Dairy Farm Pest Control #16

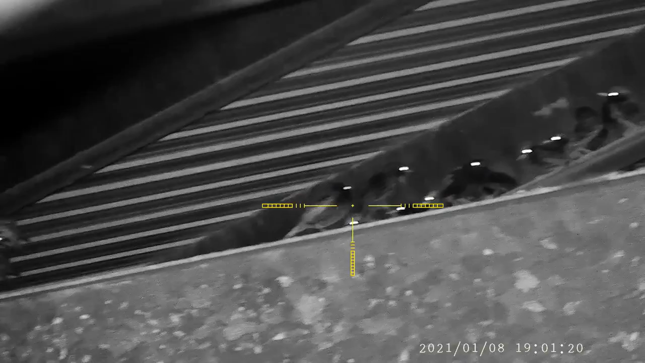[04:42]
i basically start out at 250 bar and take it down to 100
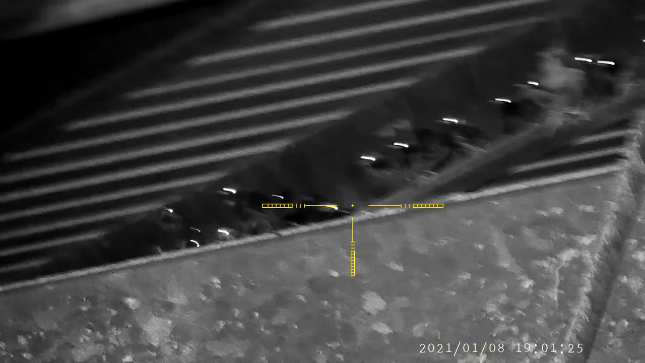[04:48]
uh with that i can get approximately 250 275
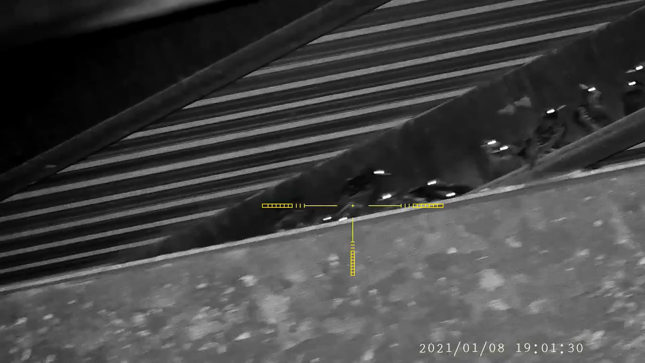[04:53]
shots out of one bottle shooting at around
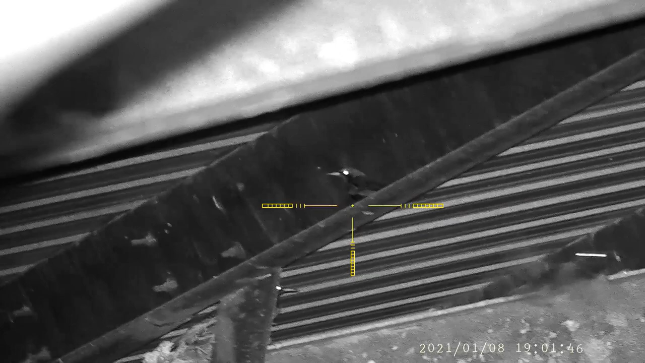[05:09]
speeds but really nice and accurate at these lower speeds and so i'm just able to pick
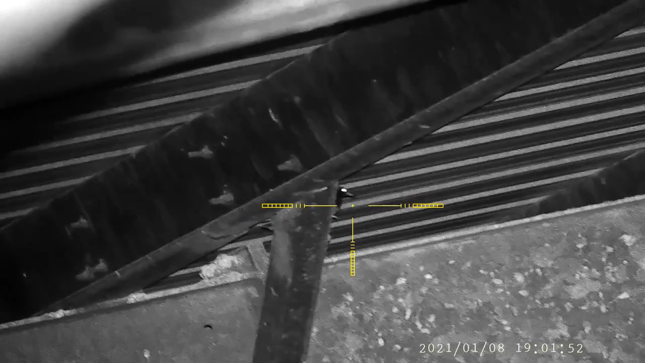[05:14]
them off uh one at a time with no real problems can you believe i missed that shot i
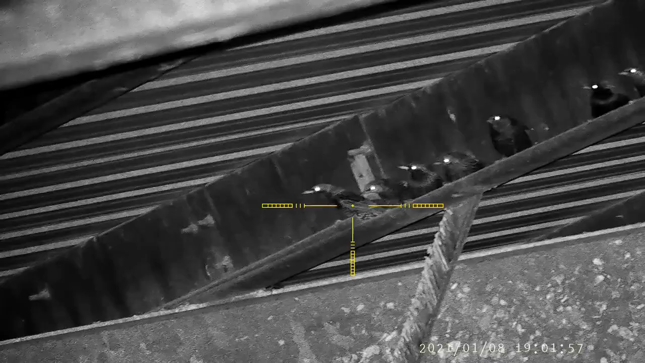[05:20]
can't believe i missed that shot but oh well i'll just uh work my way from left to right here
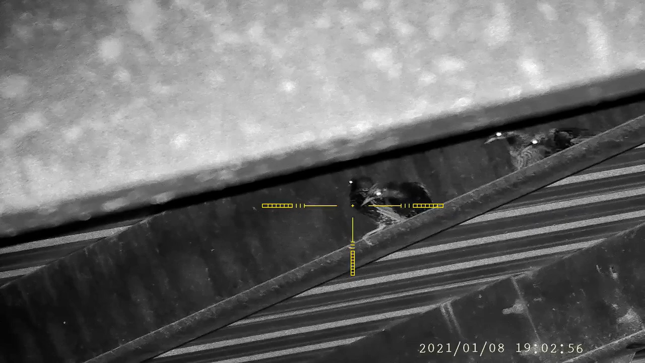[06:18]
tried to get a double i thought that guy was going to lean in but he didn't so that's all right